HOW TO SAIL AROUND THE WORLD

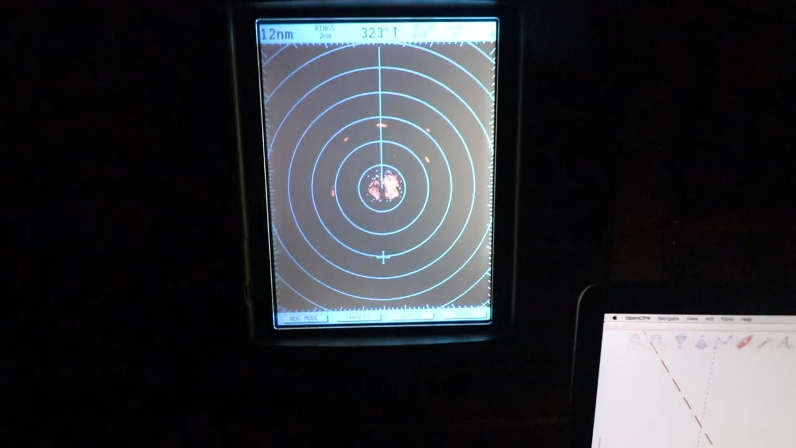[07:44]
And then I gotta turn it off because I'm heading straight for a fishing boat.